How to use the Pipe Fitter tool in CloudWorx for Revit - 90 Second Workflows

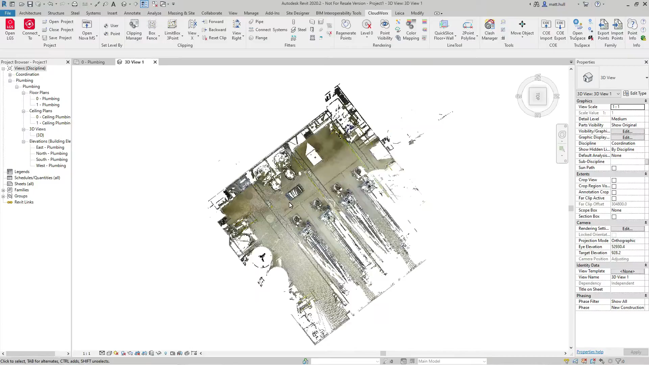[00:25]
Using the simple box fence tools, I can very quickly slice this data up to the area that I require.
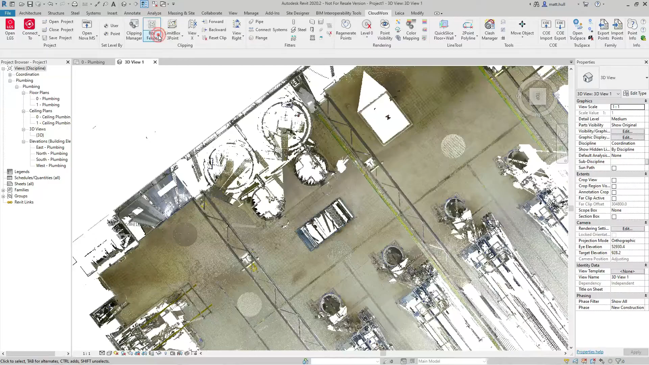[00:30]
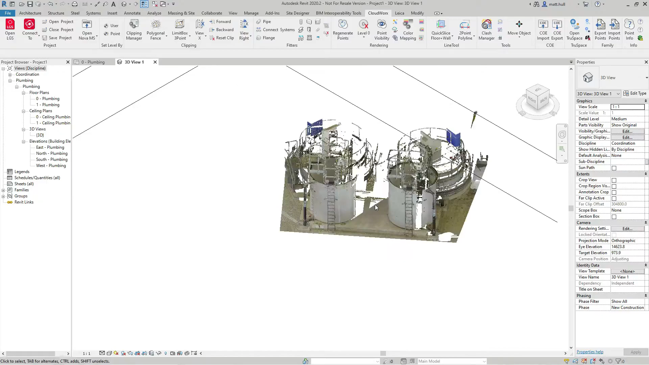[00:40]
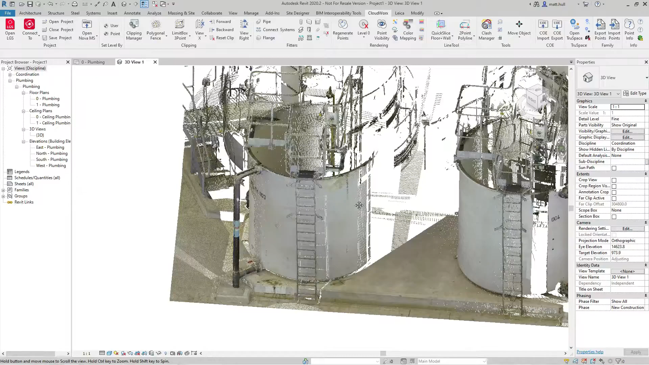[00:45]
To start the pipefitter tool, I simply select the pipe from the fitters tool on the Cloudworks tab.
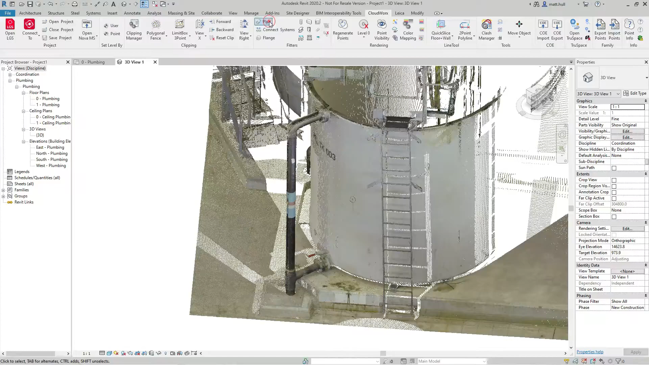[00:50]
From here, I can program my pipe type, my pipe segment, my pick type, the level my pipe is associated to, my pipe system, and I can also create insulation if required.
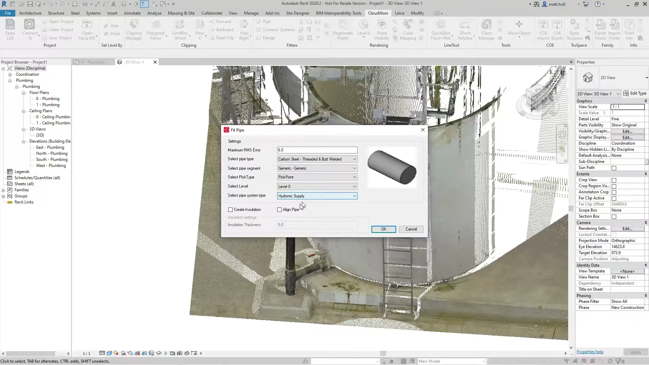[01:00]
By simply picking the point, I am given the option of the pipe within that schedule. This also shows me the deviation from the point cloud. I can also create a new type if required. I can simply repeat this process until I have all of the pipes that I wish to extract extracted.
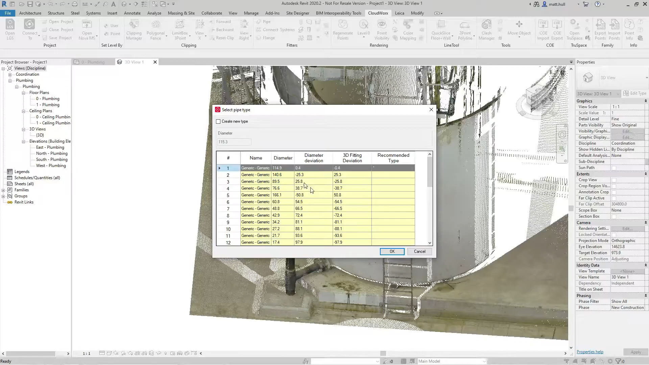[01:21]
To join the pipes together, we can use the connection tool, and by simply selecting the pipes, we are greeted with the connection tool.
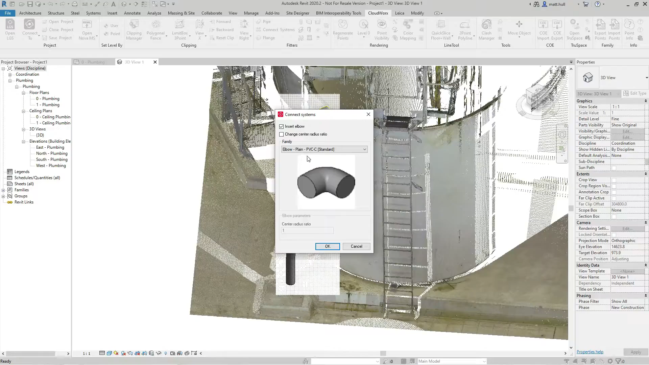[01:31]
We can select the type of connection that we wish to use, click OK, and that will place that connection. Thank you very much for watching.